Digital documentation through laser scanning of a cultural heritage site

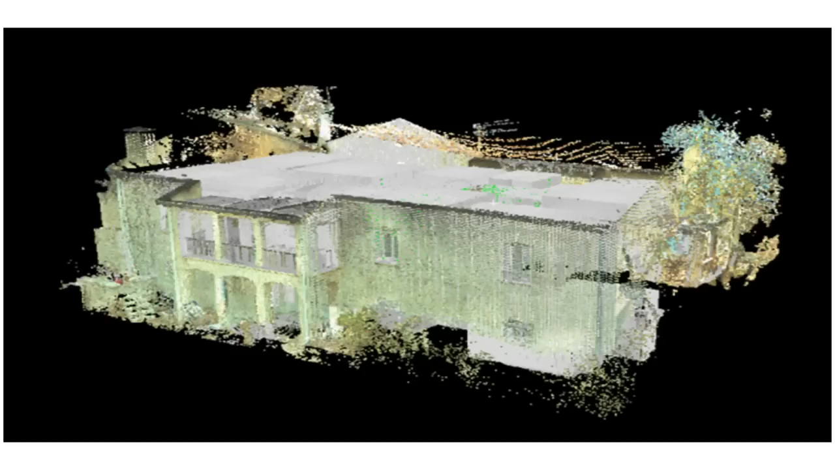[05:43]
And what you see here is the different views of the cloud point,
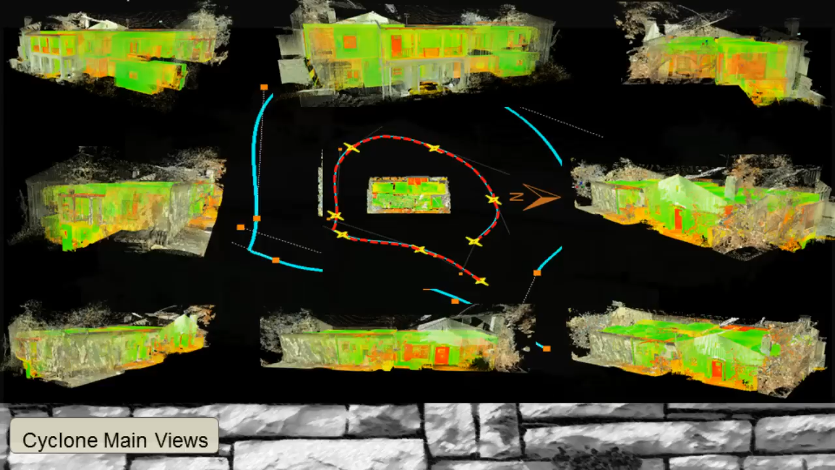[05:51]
the point cloud. And very fast,
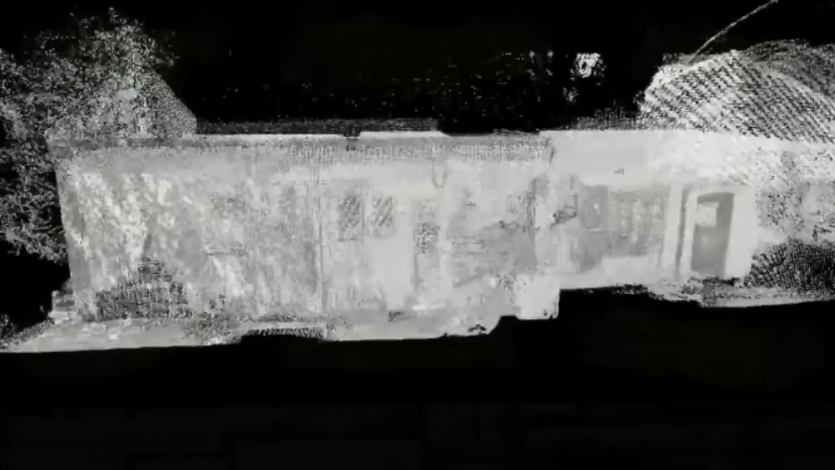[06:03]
once we have this objective database,
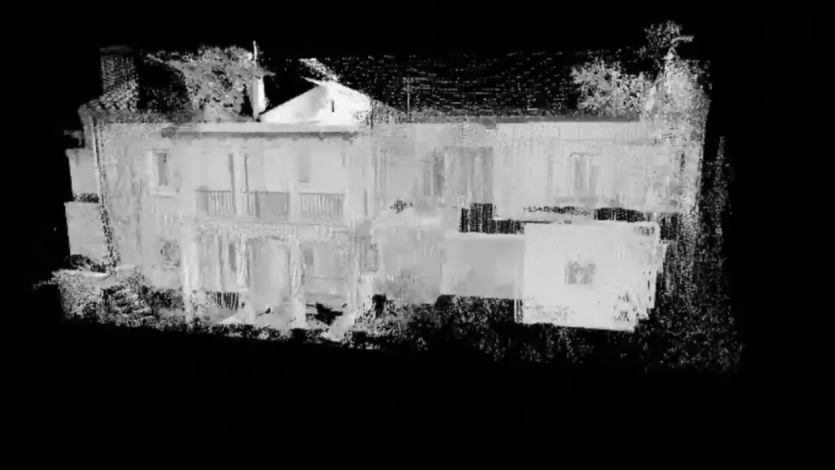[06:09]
we can do a fly through the cloud point and see the geometry.
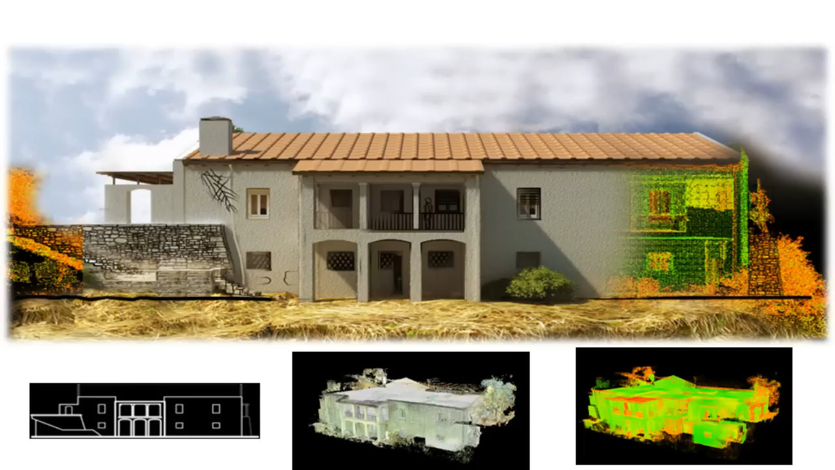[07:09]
Now what you see here is a few forms that the point cloud can take. It can be viewed with an intensity map on top of it, which is a combination of the return of light that the surface gives and the color of the surface itself.
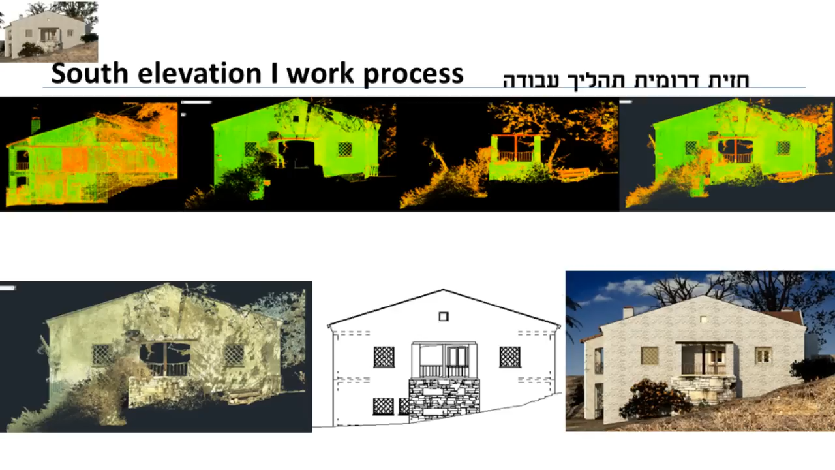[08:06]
We can see here the point cloud superimposed with two dimensional drawings and the layering of the point cloud that we took to compile this elevation.
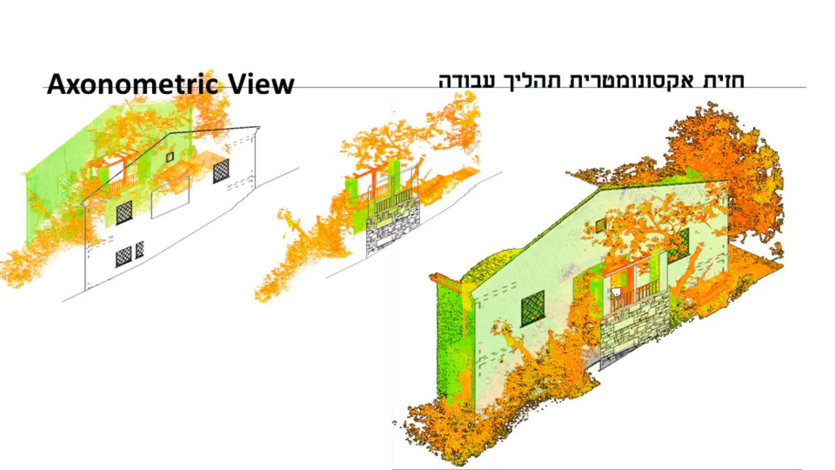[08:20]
We got a better understanding about the built-in elements of the building, which in the first view when we walked inside the house, we didn't completely understand.
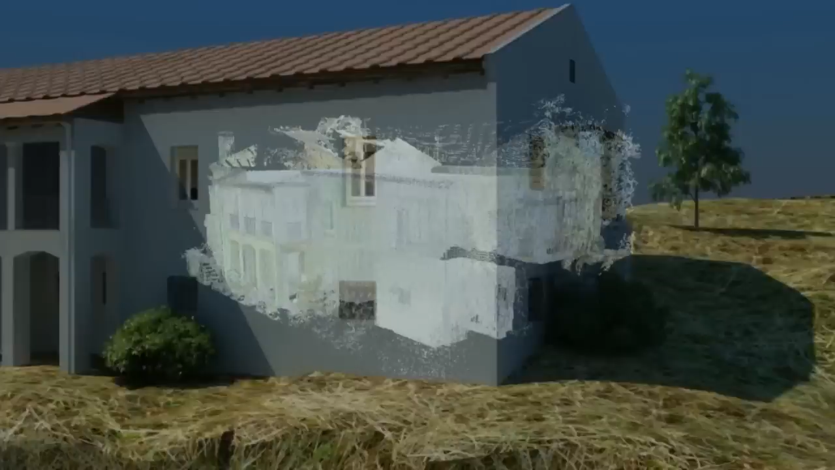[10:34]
We can superimpose and mix this three dimensional representation with the point
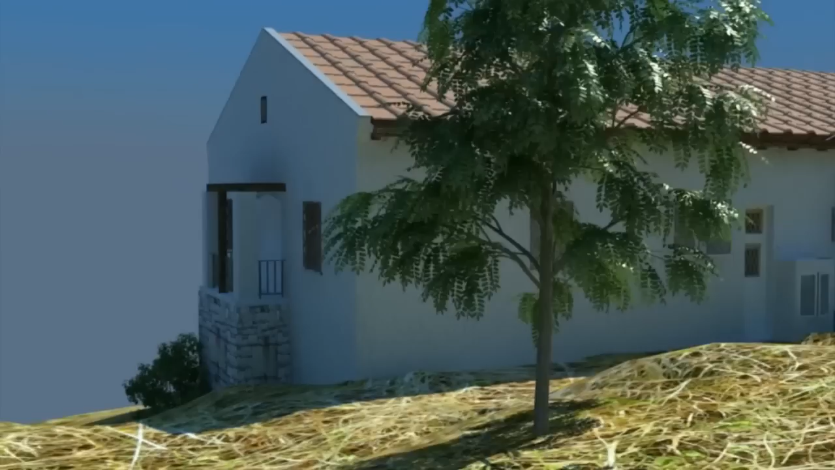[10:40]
cloud so we can see exactly the differences of the as-builds that we have from the site today.
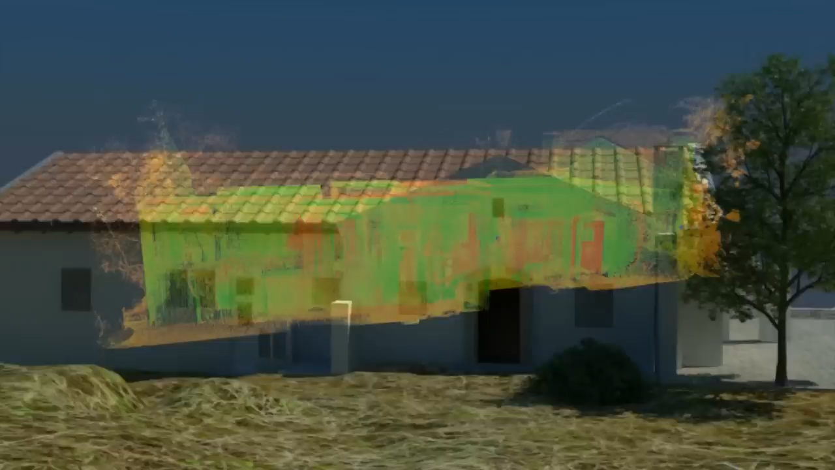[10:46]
And from the reconstructions that tried to look at the building when it was first built in 1944.